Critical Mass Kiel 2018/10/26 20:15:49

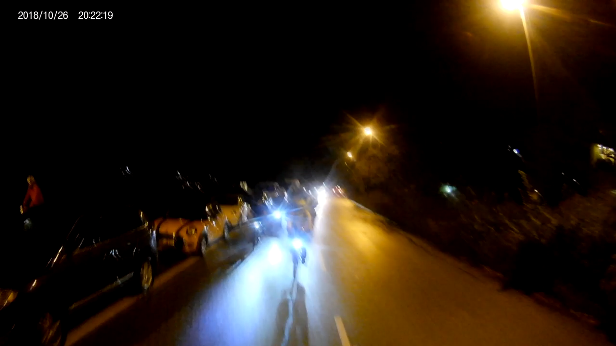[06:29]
Berg muss sich jemand warm fahren, Bergetappe einlegen. Oh. Haben wir den? Haben wir die Phase? Eigentlich ja, ne? Hallo, da vorne! Rückschluss bilden!
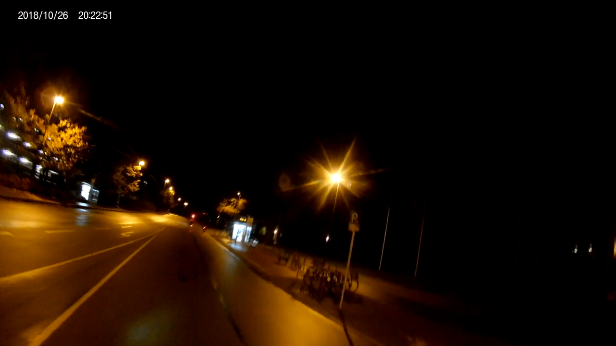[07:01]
Jetzt habe ich eindeutig 6 Punkte kassiert. Vorsätzliches? Nee, 2 Punkte mindestens. Durchgezogene Fahrlinien überfahren. Und das vor dem Innenministerium, oder ist das das Finanzministerium?